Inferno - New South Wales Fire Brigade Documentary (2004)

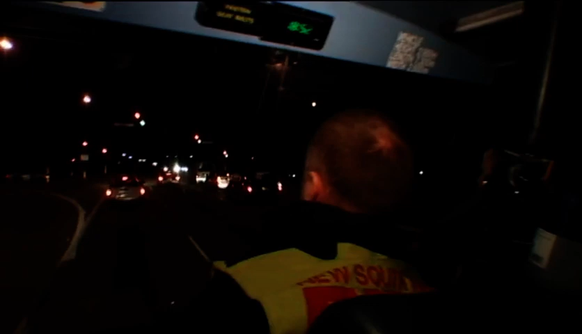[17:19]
The first opportunity to put into action those firefighting
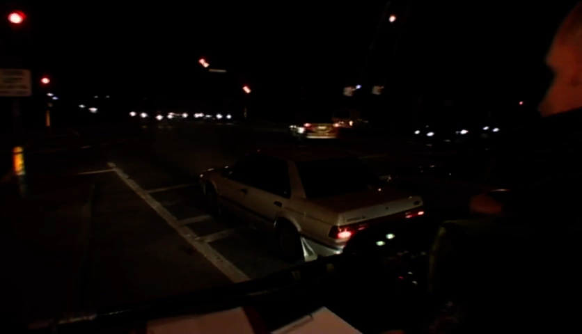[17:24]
skills she's been honing these past four months. We're off to a car on fire. The actual incident's creating a lot of traffic. We're the emergency vehicle,
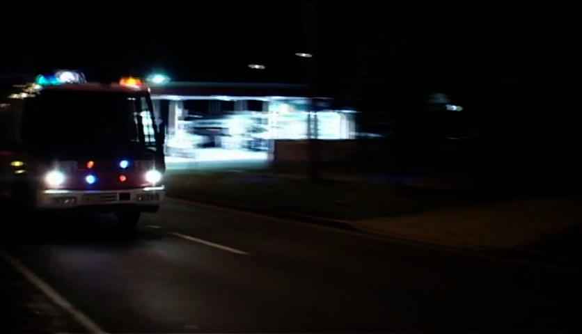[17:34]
but trying to get to the incident might be a bit of a problem because of the traffic that's built up. Sure enough, traffic has banked back from the car fire. Time for some creative driving.
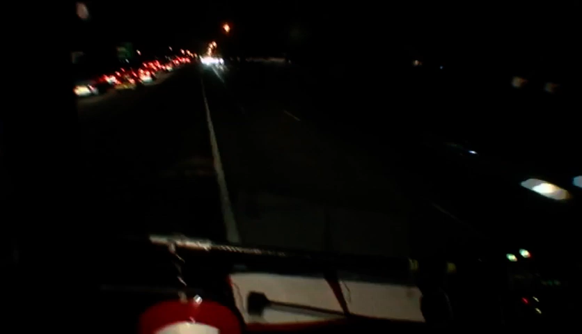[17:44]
They're having to cross over the median strip and start driving directly towards oncoming traffic.